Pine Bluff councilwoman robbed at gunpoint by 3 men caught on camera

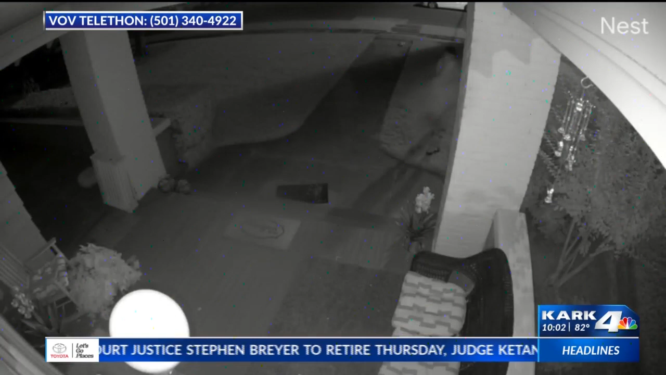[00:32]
Early morning on Sunday, June 26th on West Martin Place Avenue in Pine Bluff, this happened.
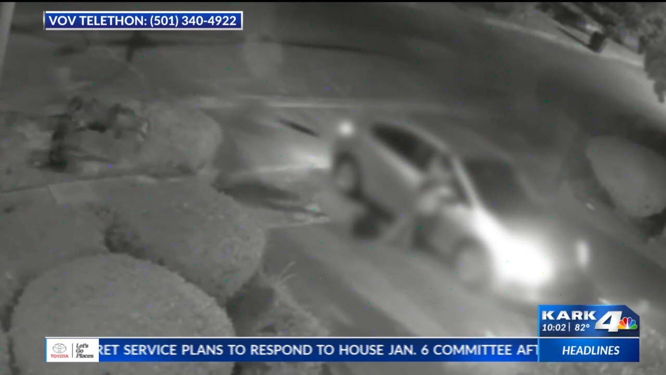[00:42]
Pine Bluff City Councilwoman Joni Alexander was robbed by three men at gunpoint.
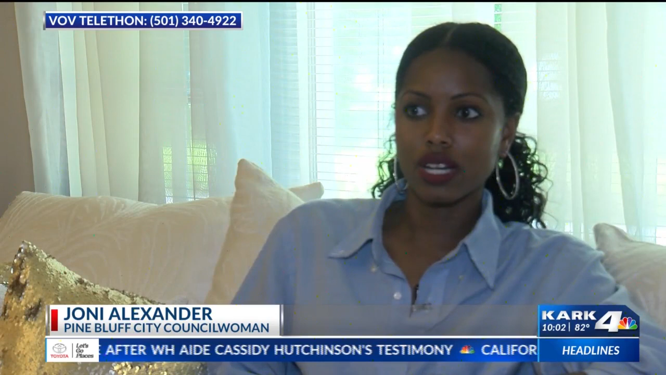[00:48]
Not only was it one big gun, it was two, three big guns.
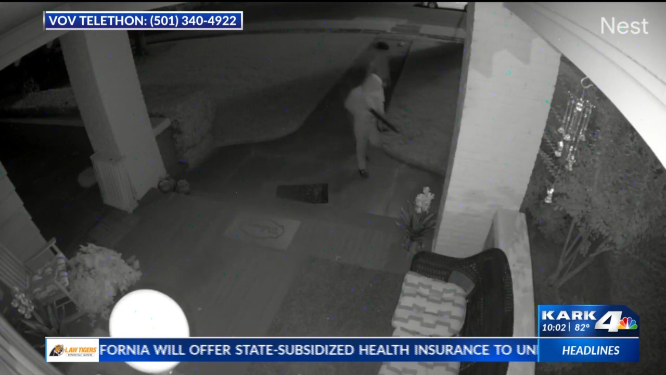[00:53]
Alexander is grateful the men didn't shoot her, but after they snagged her purse, shots were fired as they ran off.
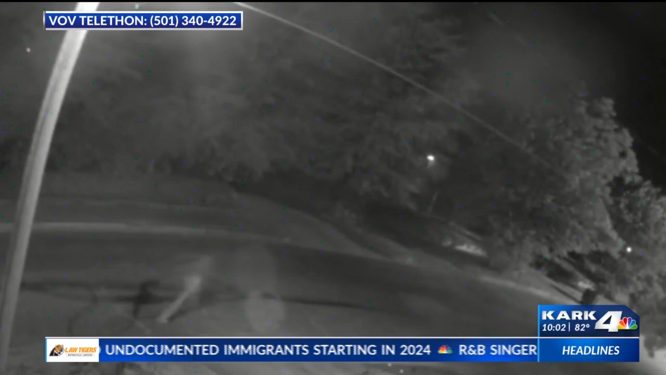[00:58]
Does it take all of that to rob a woman of her purse?